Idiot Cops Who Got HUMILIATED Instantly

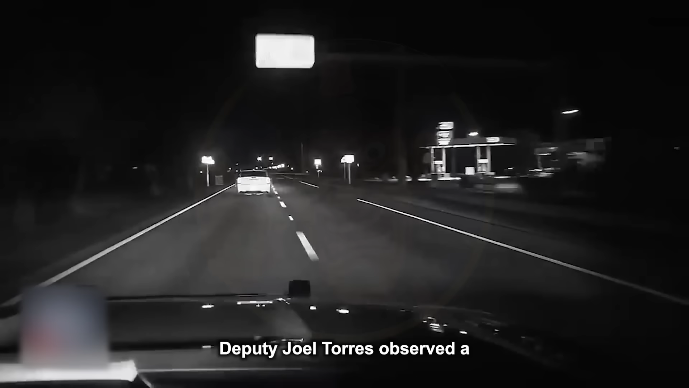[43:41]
Deputy Joel Torres observed a Chrysler 300 speeding northbound on US
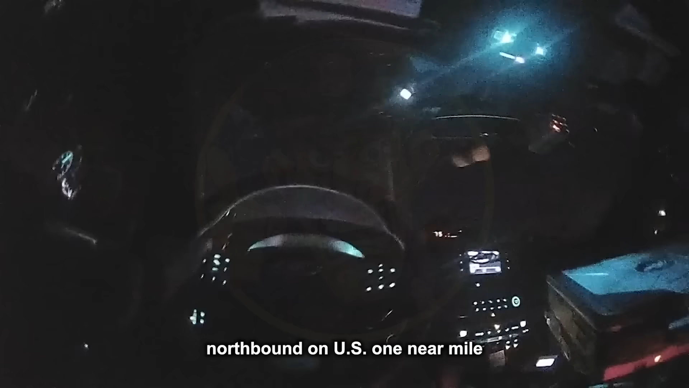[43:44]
1 near mile marker 101 at approximately 3:57 a.m.
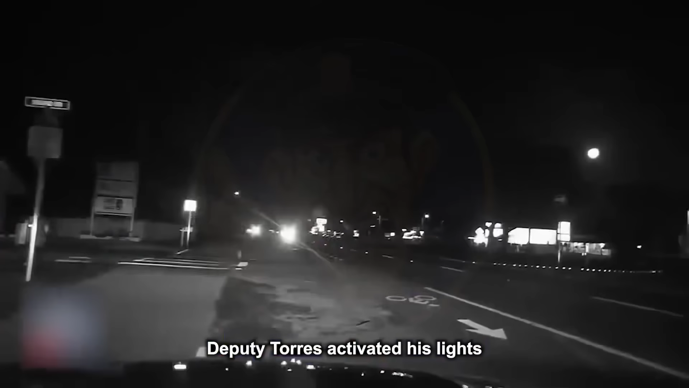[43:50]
Deputy Torres activated his lights and siren and attempted a traffic stop as the Chrysler reached speeds greater than 110 miles per hour.
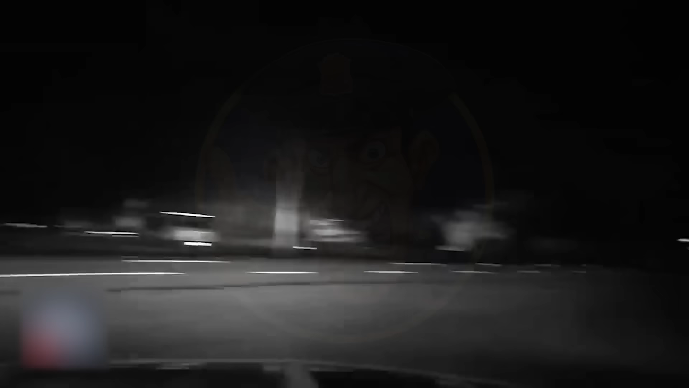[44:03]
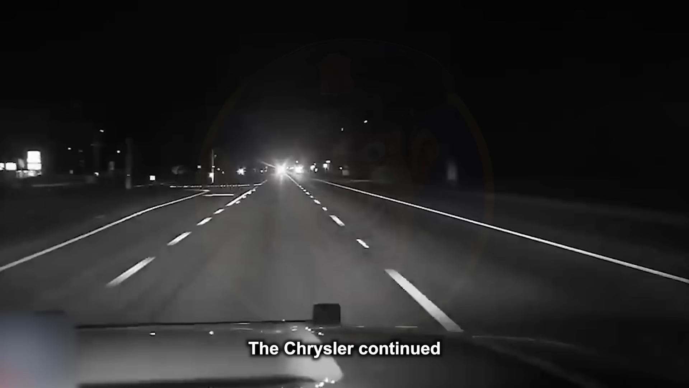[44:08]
The Chrysler continued to speed northbound and failed to stop for additional deputies who also activated their lights and sirens.
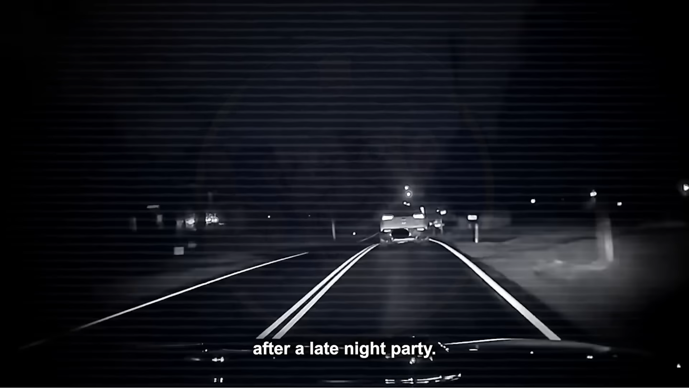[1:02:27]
The officer had observed the couple's car swerving and crossing over a solid yellow line.
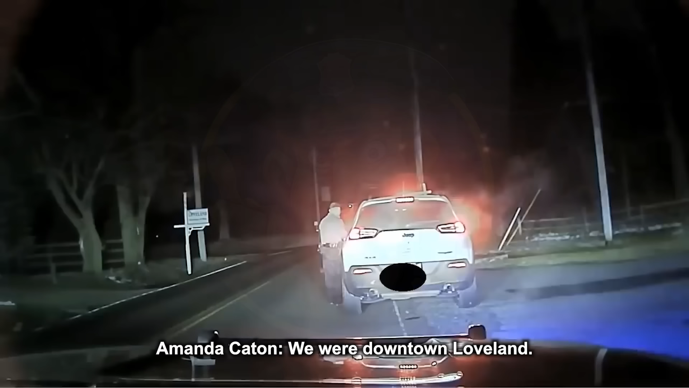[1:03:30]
We were downtown Loveland. Okay. Do you have your gun on you? I do. Where's that at? In my purse. All right. Let me do this.